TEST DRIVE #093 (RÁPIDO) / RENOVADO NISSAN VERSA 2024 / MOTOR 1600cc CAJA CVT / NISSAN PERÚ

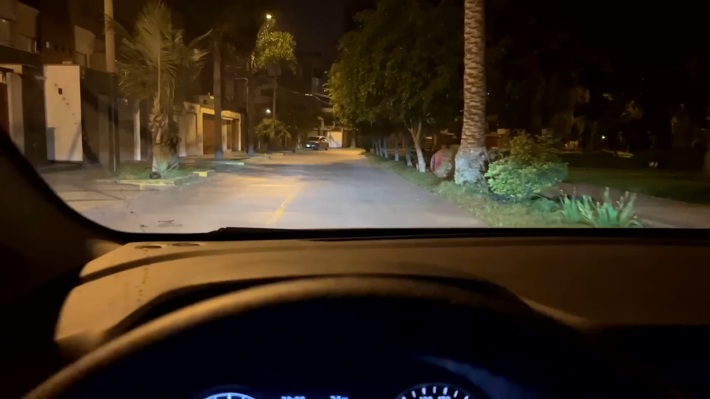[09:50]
Y la iluminación LED de ese carro sigue siendo buena. La luz alta, como le falta un poquito de potencia, pero igual está muy bien. Iluminación LED en las versiones intermedias y más equipadas. En la versión de entrada tiene iluminación halógena.